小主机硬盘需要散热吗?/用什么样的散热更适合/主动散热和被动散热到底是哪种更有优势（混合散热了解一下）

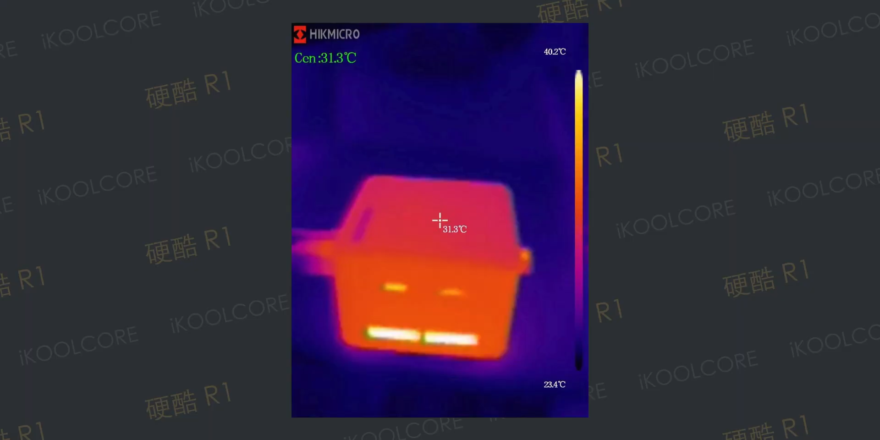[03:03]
On screen: spot 31.3°C, scale top 40.2°C, scale bottom 23.4°C
3度我们可以通过这两张热成像图
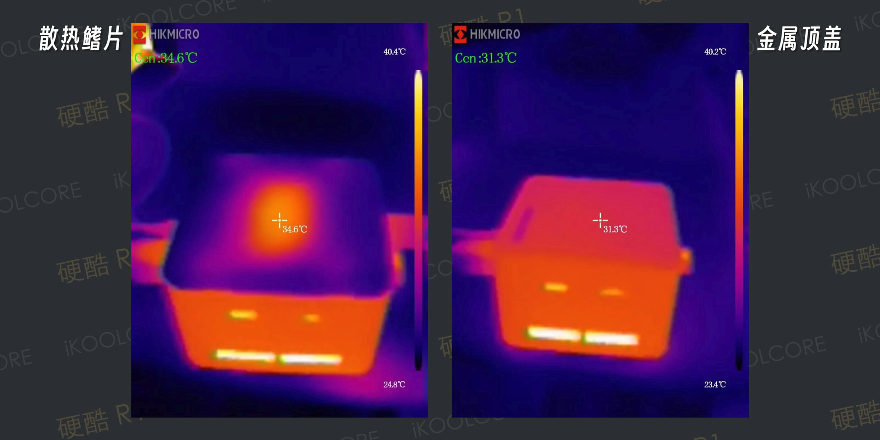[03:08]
可以看到温度的差距还是非常非常明显的由于金属顶盖是全金属一体成型的它的热
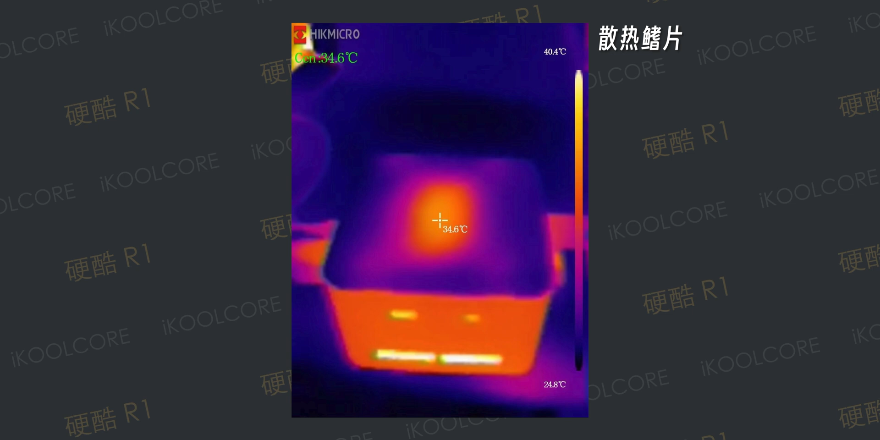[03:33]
On screen: spot 34.6°C, scale top 40.4°C, scale bottom 24.8°C
温度会聚集在一个区域这样看起来它的温度就会更高一些那么如果你想使用散热起片的时候建议打开顶
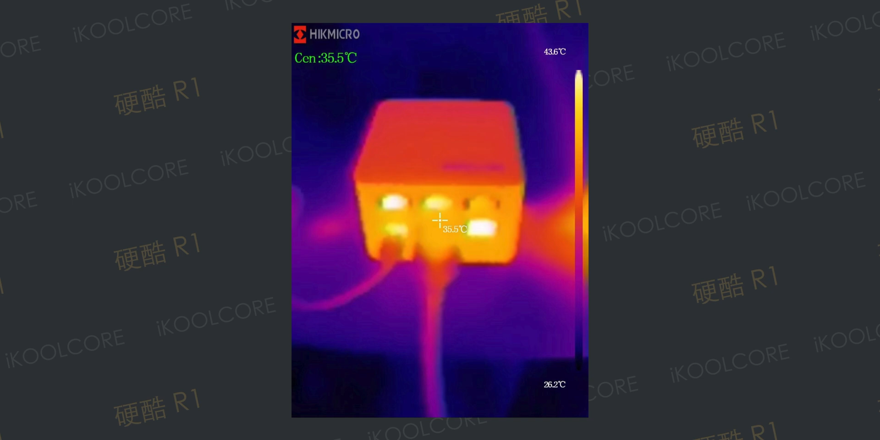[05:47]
On screen: spot 35.5°C, scale top 43.6°C, scale bottom 26.2°C
5度6412由于是被动散热机器表面的温度可以高达50度左右
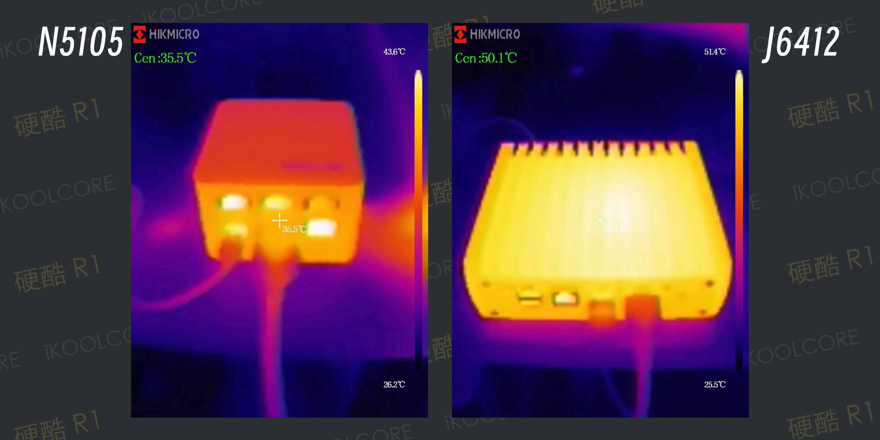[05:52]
摸起来还是比较烫瘦的那么通过这个对比其实大家可以非常直观的看到主动散热跟被动散热的散热效率上